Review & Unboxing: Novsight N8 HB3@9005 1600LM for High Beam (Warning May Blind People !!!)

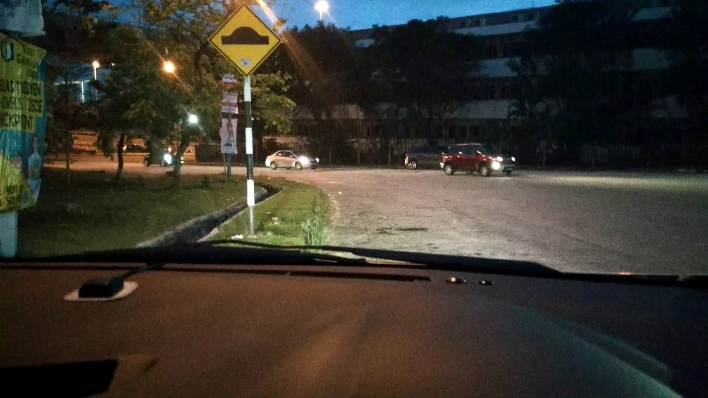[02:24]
its low beam and see if I turn on the high beam how does it look like high beam low beam high beam and low beam it's very bright I can tell you much on different on this video but definitely so bright if you look into the lens it's like you can have a blind eye by the way speaking about legality high beam is designed